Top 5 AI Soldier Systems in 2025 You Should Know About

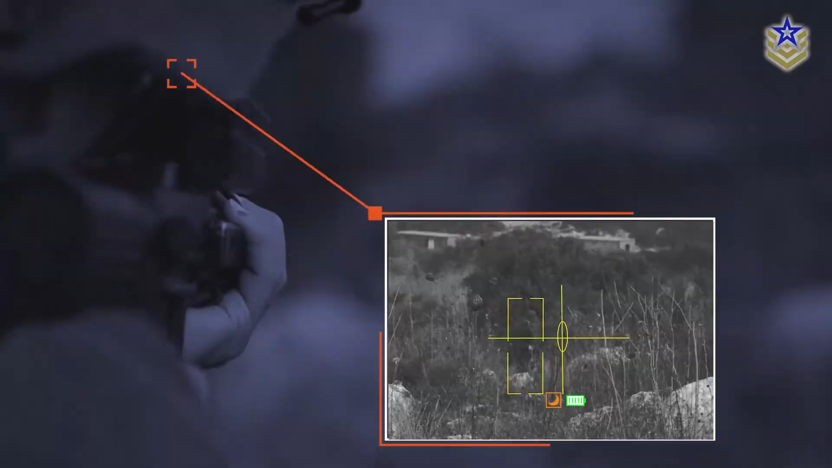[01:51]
and lock on to flying targets like quadcopters or fast-moving individuals.